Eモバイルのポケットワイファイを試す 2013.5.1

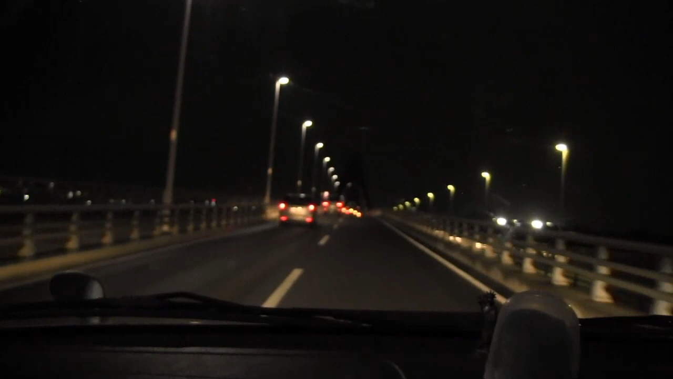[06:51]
ピントがあった玉尾橋あれLEDのつけてほしくない暗いからえ?見えるこれほら今横は玉川です暗い
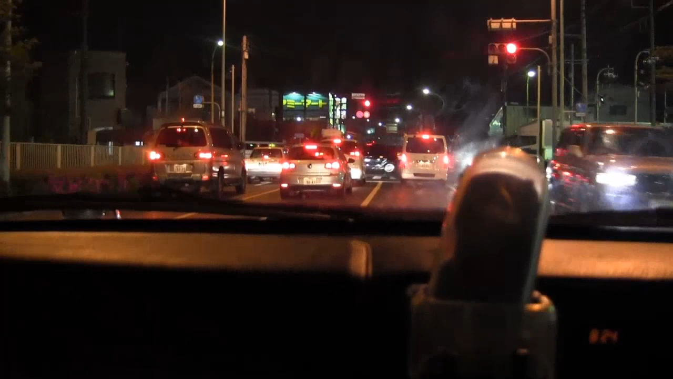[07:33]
あそこにマミマートが見えます
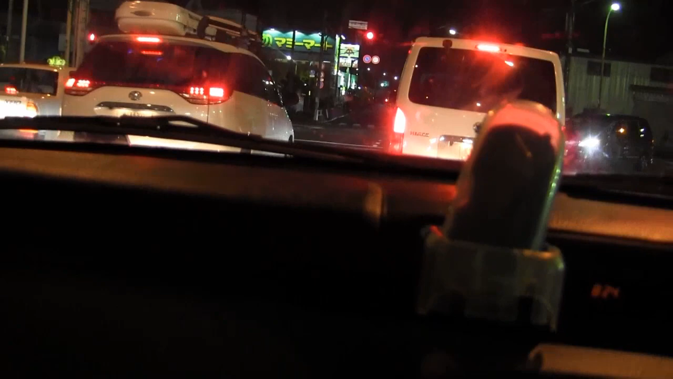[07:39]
あ、
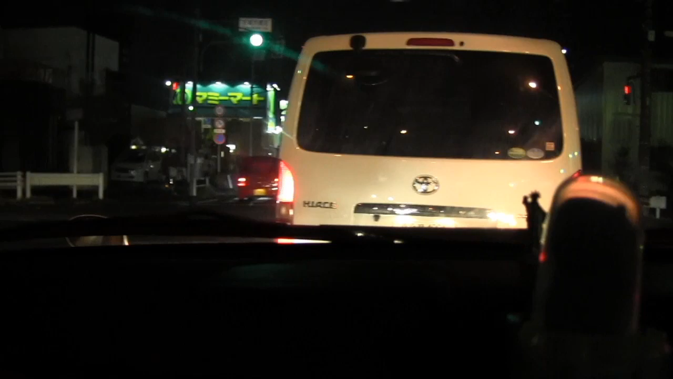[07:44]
新奥多摩街道かそう向こうが普通のこの奥多摩街道そうです
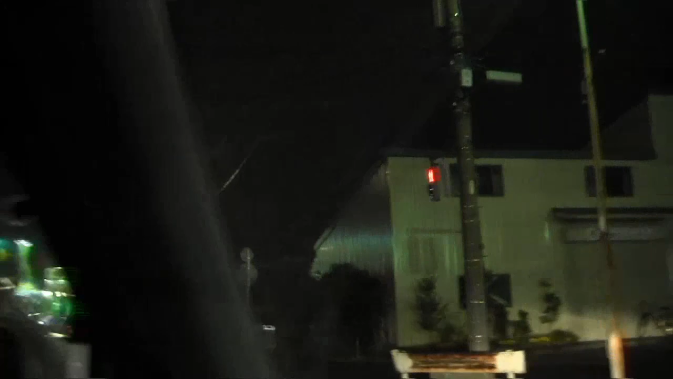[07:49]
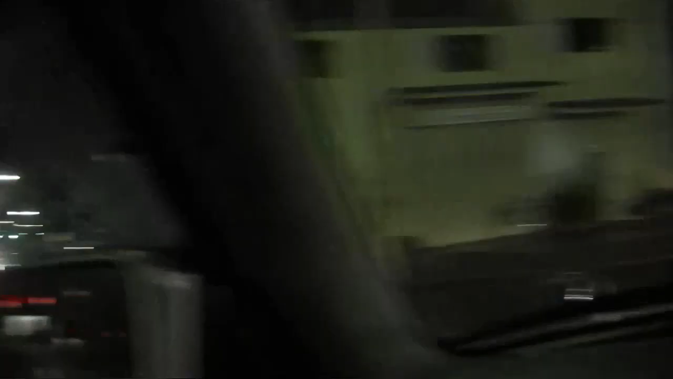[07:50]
ああ、ネクサスが落ちる今吊られて行っちゃったよ真ん中赤だった左方向です
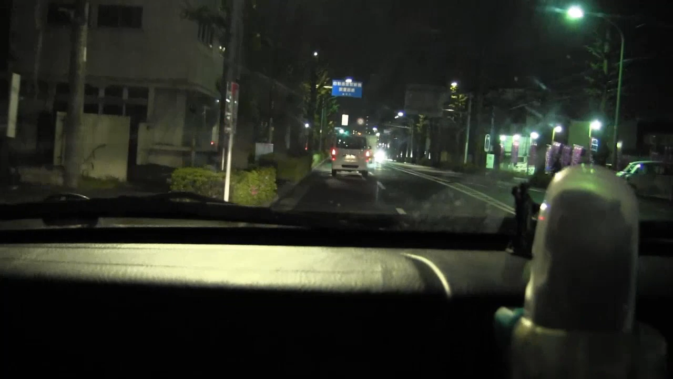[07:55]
300m先、左方向?すごいねうーんうーんここ2枚ハマーが売ってたのに今クライスラーとかになっちゃった300m先ってことはあんまない俺が映ってるハイエースの後ろにくっつこうめっちゃ怪しまれるんじゃない?左方向ですえ、これ?そう
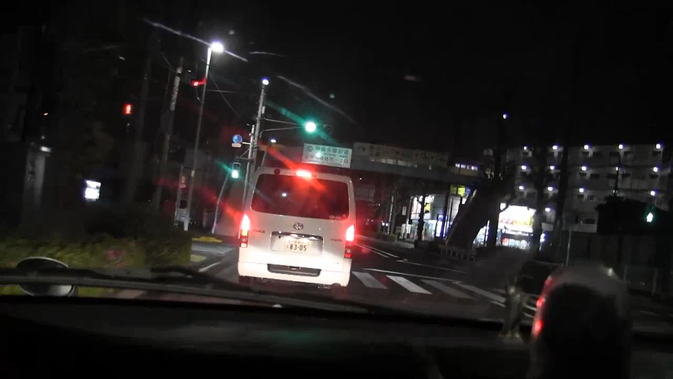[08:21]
あいつついてきてるって思ってるんじゃない?しばらく道なりですすごいねスピードだしあいつ行っちゃったカーナビのやつと変わんねーじゃねーかよハイエース君、逃げちゃった
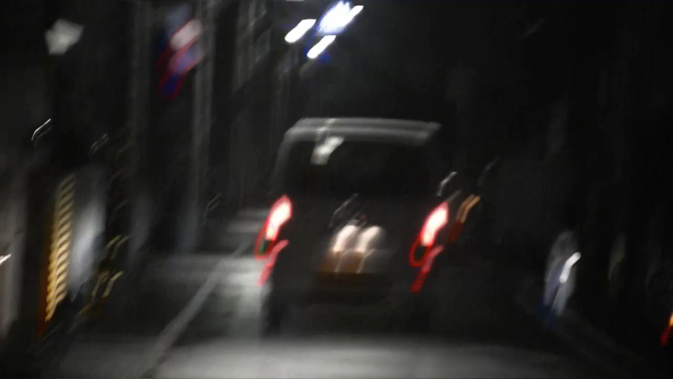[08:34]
道なりまっすぐ行ってえー、
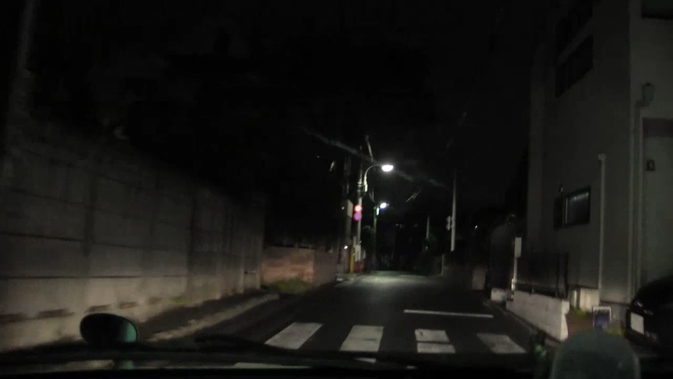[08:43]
信号を越えたところの右側が目的地に設定した小学校園ちゃんとそこで